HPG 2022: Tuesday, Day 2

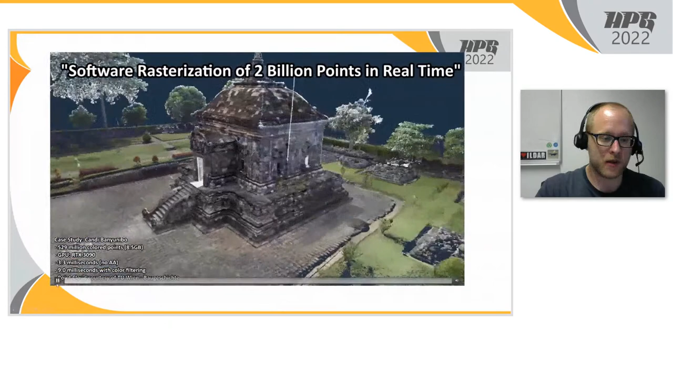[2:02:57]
So here's an example of what this can look like and when rendered. And here you can see what the individual chunks look like. So these are the chunks that you get by grouping 10,000 consecutive points in memory into one batch when the point cloud is sorted by Morton order. So wherever there's a high density, you have smaller chunks. And where there's a low density of points, you have larger chunks.
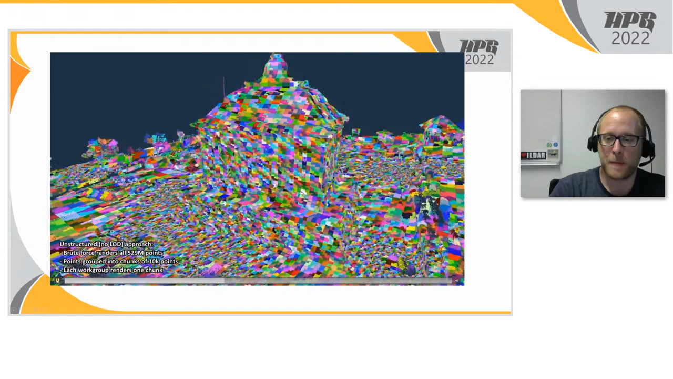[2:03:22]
When you're using the level of detail structure, you end up with chunks like this here. They are very regular because we're using an octree structure. And the more detailed, the finer, the smaller chunks, they are now discarded at runtime because batches that are smaller than 100 pixels,
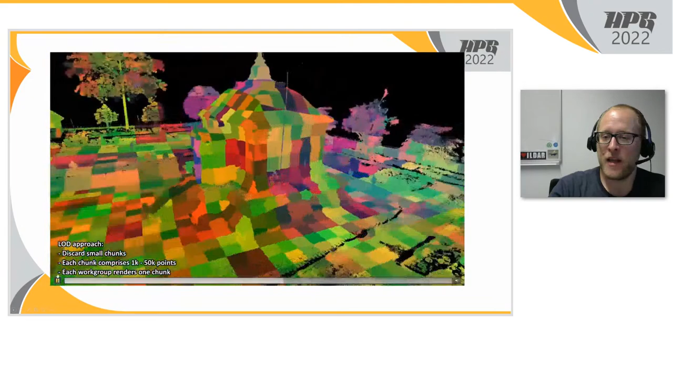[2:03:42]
they have detail that we don't need anymore or that we don't need as much anymore.